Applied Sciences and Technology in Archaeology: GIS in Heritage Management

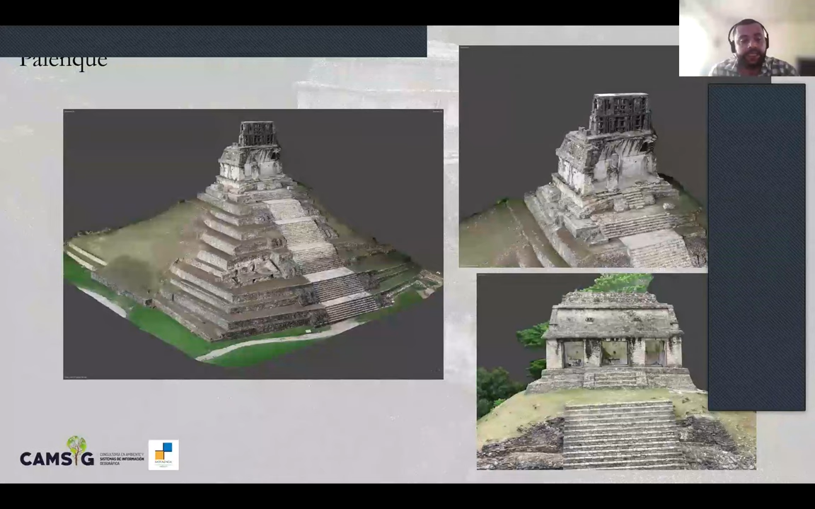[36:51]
As for El Tigre, a site of significant importance in Precassic Maya history, situated in the context of large rivers and served as a connection between different regions, mapping efforts were conducted to document the multi-advancements in the process of excavating the main structures. And this is the time lapse of the process.
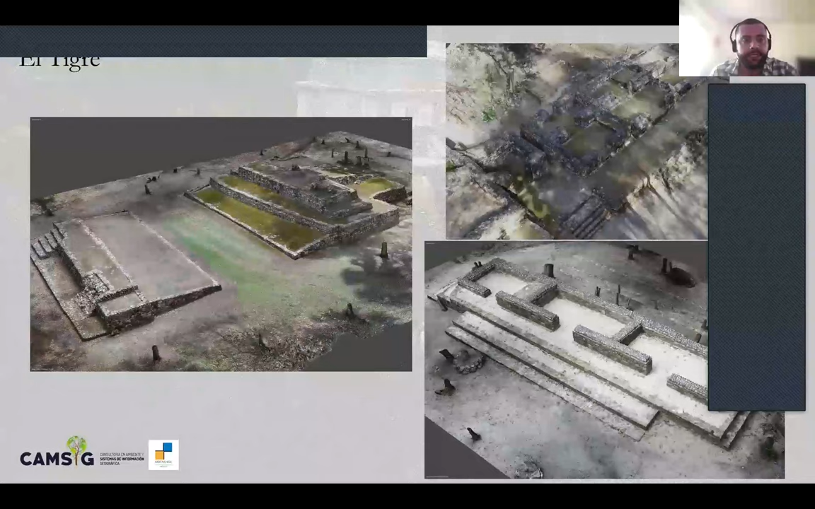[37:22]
And other examples have the buildings at the end. This is almost the whole site.
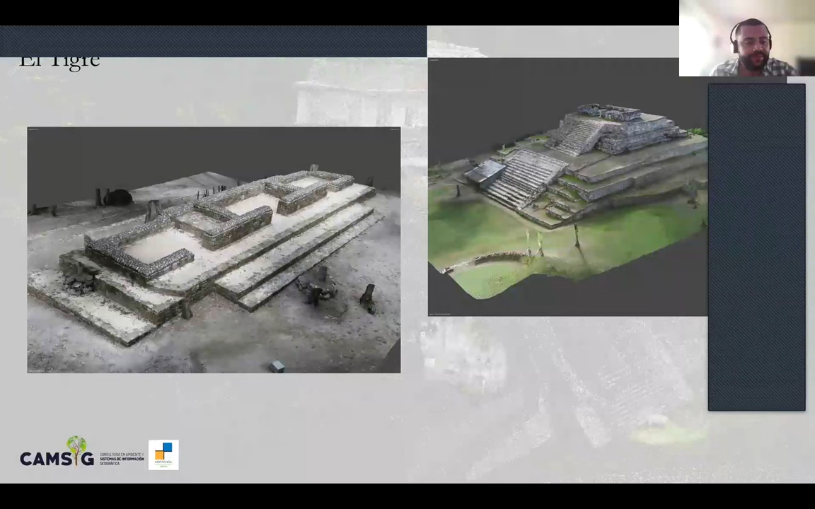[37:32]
Masquerones or masquerone sculptors of some buildings were also digitalized in order to obtain, in the medium term,
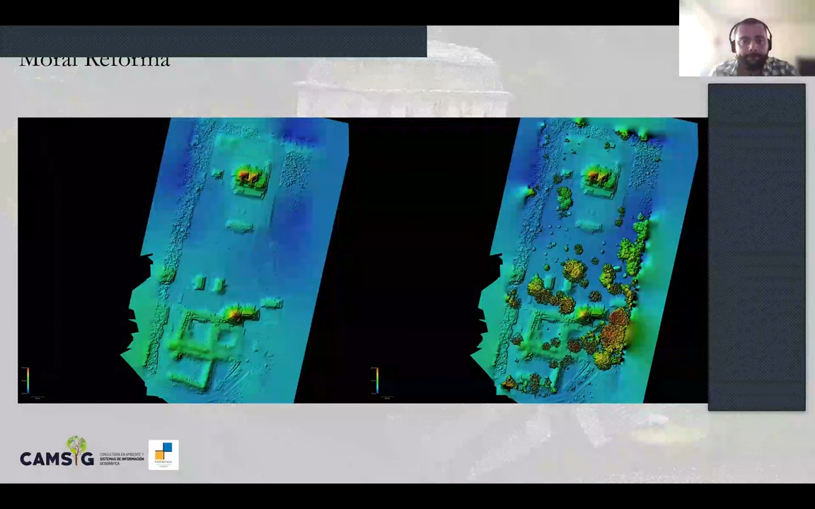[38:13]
In the case of Moral Reforma, extensive mapping was conducted to assess the presence of archaeological structures within the protected area. Additionally, significant archaeological artifacts and human remains on Earth during excavations were digitalized.
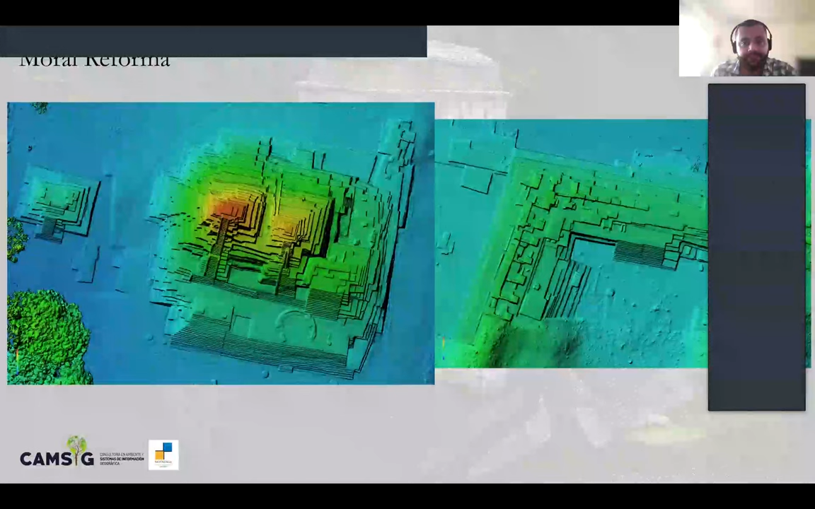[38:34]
These three-dimensional models not only enhance
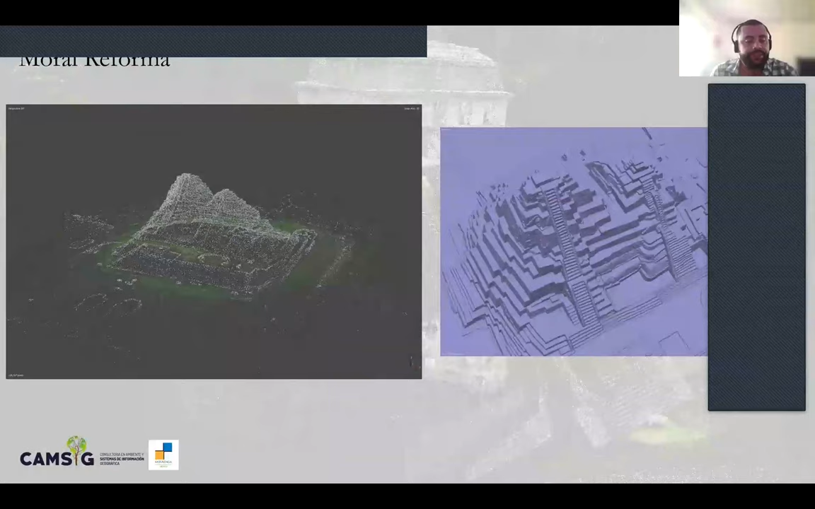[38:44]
report presentations but also facilitate measurements and cross-sections for a deeper compression of the elements involved. The quality of the products and their accuracy is linked to the methodology applied. However, as I mentioned from the beginning, GIS are a set of tools that allow this type of work but with specific coordinates.
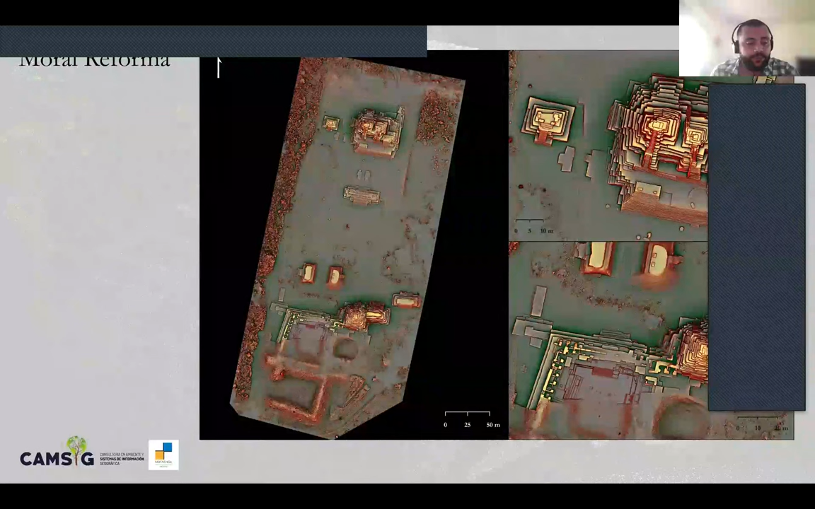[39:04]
That is to say, all the digitalizations,
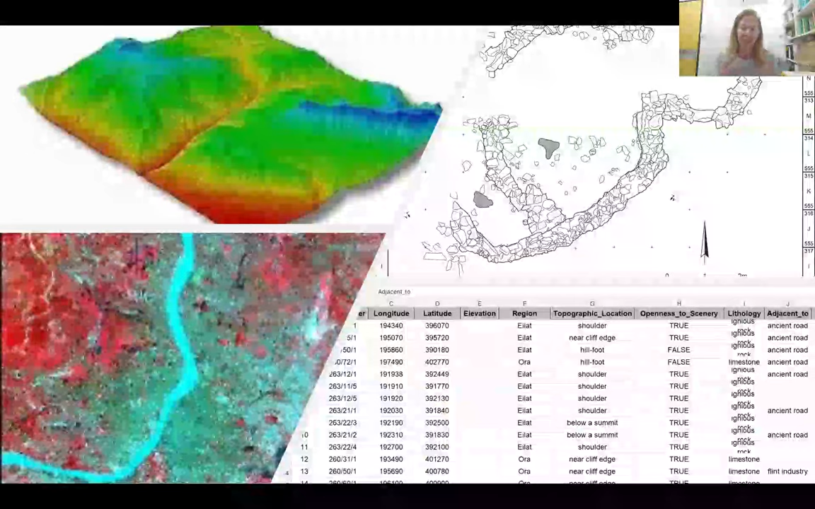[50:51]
architectural plans, 3D topography model, DEMs, or even satellite based imagery. OK, and it is all connected and geographically referenced and can be integrated into one in-depth analysis. First and foremost, it enables us to build complex models of the real world.
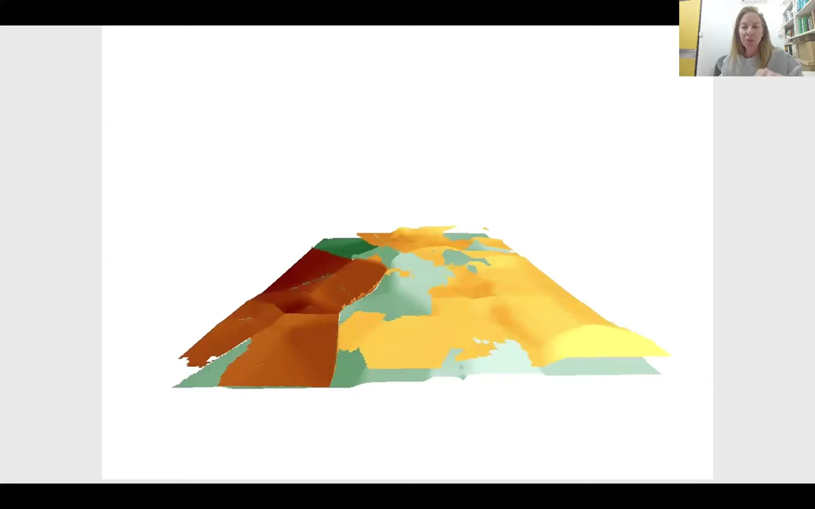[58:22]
recreating the actual limits of each clean context of each different stratum.
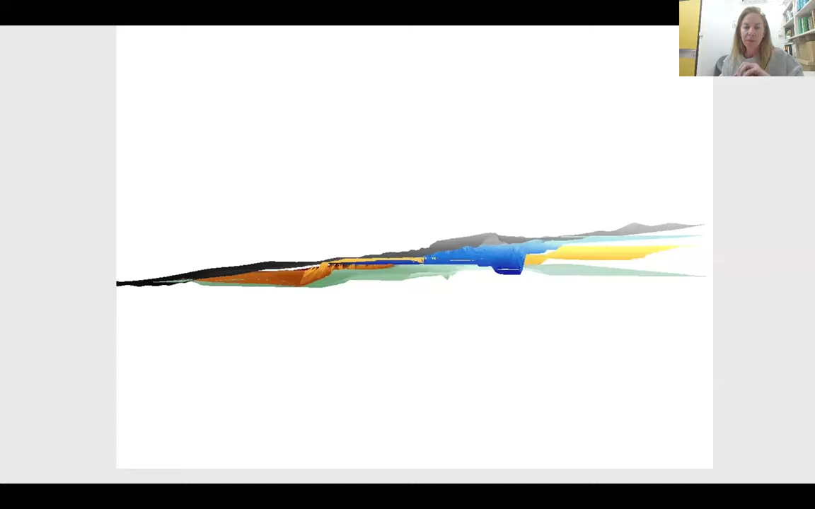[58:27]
And then we could assign each and every artifact to its secure stratigraphic unit, which, again, allowed, in turn, a much more detailed diachronic analysis of each of the different phases at the site.
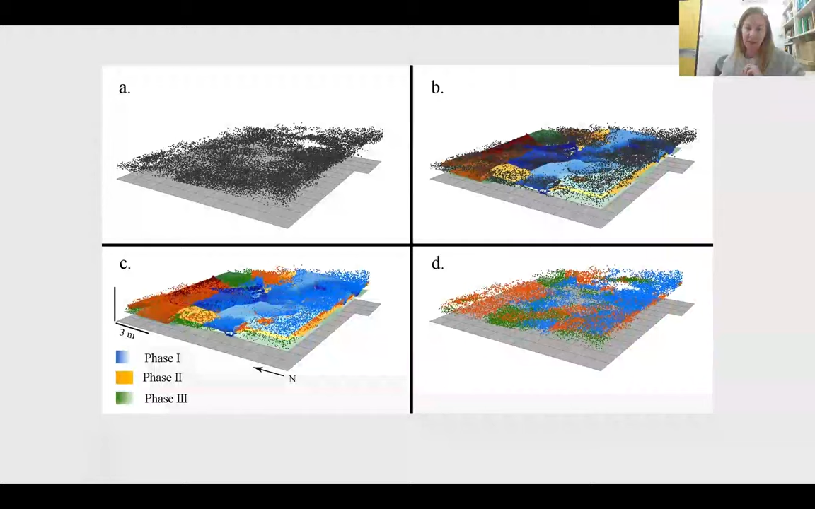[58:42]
So, to conclude, and again, I apologize if this was a bit too general, but GIS can deal with huge amounts of data efficiently,